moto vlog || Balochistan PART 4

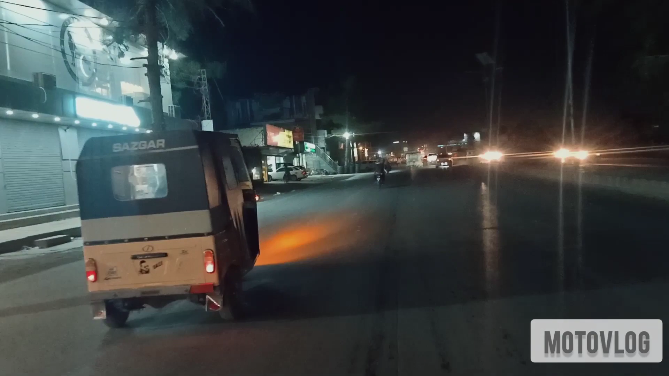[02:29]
ڈرگ میں ہیں آپ کو جنہ روڈ سے بھی زیادہ آبادی واری جگہ ملے گی اور رش کش ملے گی کیونکہ ایک تو یہ بائی پاس تھا ہمارا انہر بائی پاس اس کے اندر کا جو بائی پاس ہوتا ہے یہ وہ ہے
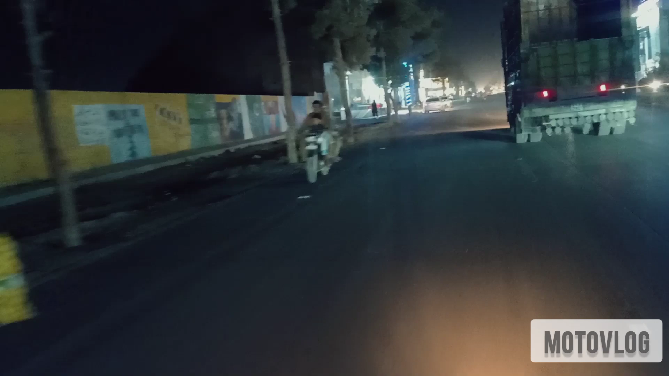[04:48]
اور جی آبادی روشنی یہاں علوہ ٹاپ کے بعد آپ کو زیادہ ہی نہیں دیکھیں